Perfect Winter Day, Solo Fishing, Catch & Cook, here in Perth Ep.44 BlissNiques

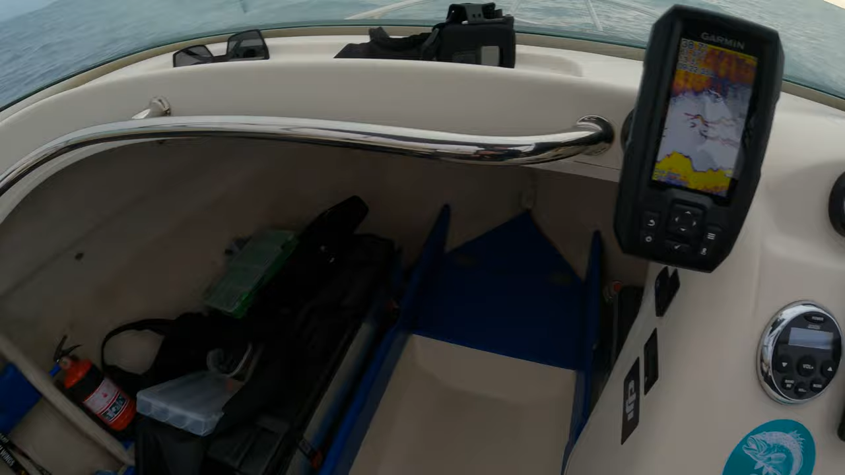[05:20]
Oh, yeah, the sand is all lit up. Might just chuck that bait down. All right, well, I still haven't got that anchor sorted yet.